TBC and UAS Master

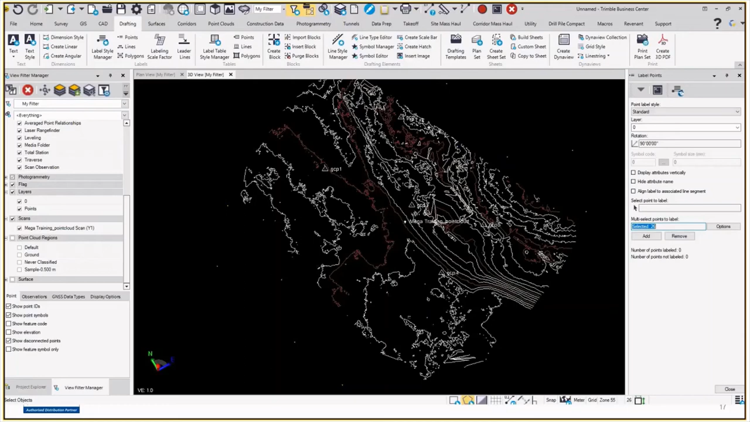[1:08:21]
and then go add and now I have text applied against all of those points now as
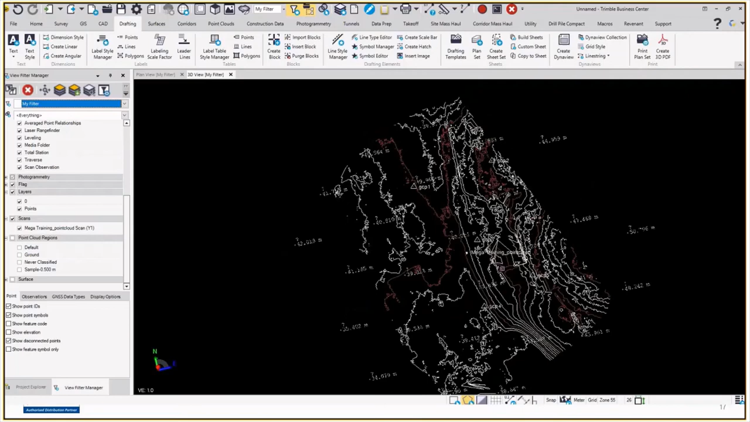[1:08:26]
you'll notice in my text here I've got a question mark above it the reason for that is that the